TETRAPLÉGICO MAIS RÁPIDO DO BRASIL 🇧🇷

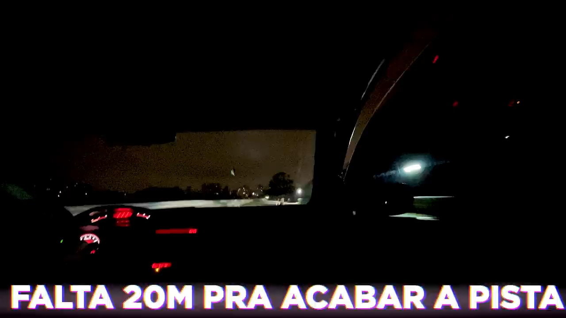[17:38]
Falta 20 metros ali e o Civic SE tá quase buscando. Agora, aqui na direita, você tá vendo que o Dub tá tentando passar milhão, rasgando, querendo buscar a vitória.